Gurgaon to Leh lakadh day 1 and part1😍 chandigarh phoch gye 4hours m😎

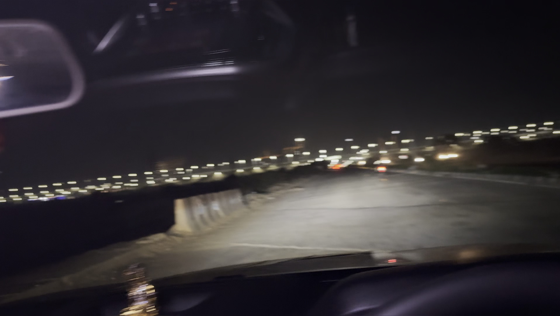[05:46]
आने वाले टाइम में ये अपना द्वारका एक्सप्रेस वे है, रात को जगमगन देखो गाइज कितना बढ़िया लग रहा है, ऐसी फील आ रही है कहीं फॉरेन में आ गए हूँ।